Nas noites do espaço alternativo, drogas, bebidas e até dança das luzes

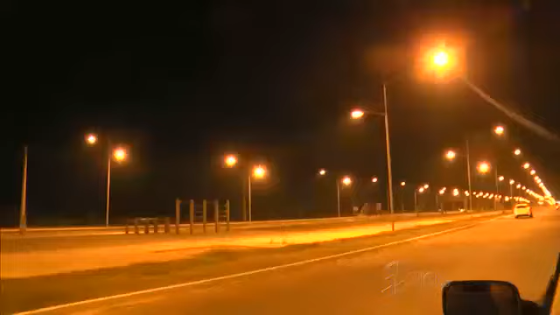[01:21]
Já passa de duas horas da manhã e o movimento só aumenta. A todo instante é possível ver jovens chegando ao local.
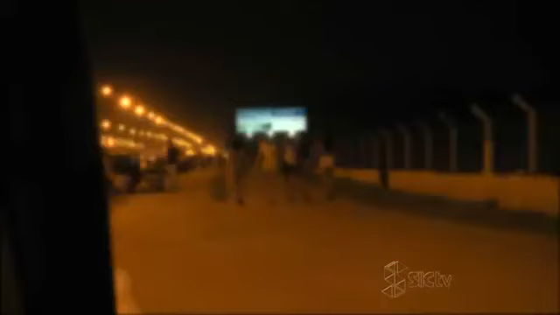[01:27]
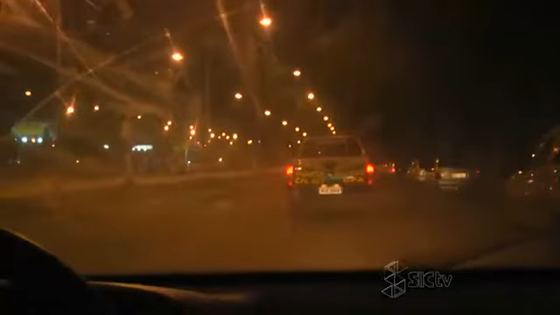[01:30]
Nossa equipe flagra o momento em que um carro da polícia ambiental passa pelo local.